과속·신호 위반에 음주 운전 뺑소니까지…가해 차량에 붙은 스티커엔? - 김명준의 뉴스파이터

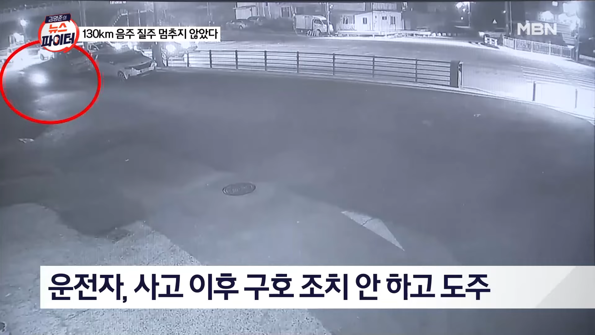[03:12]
이번에는 인도 위로 빠르게 지나더니 경계석을 넘어서 전봇대까지 들이받는 사고를 냈습니다. 사고 이후에 1.8km를 더 달려온 차량은 그제서야 멈출 수밖에 없었는데요. 이후에 시민들이 신고를 해서 경찰이 출동을 했고요.
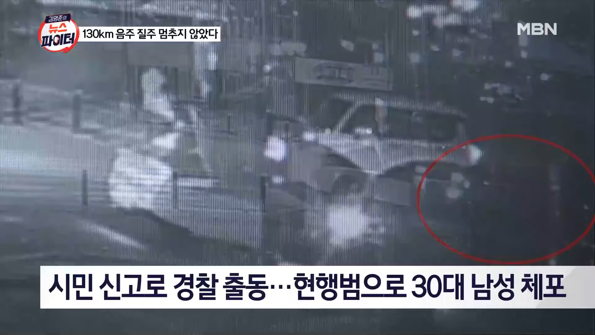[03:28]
운전자였던 30대 남성, 현행범으로 체포가 됐습니다. 저, 저, 저게 지금 사람입니까?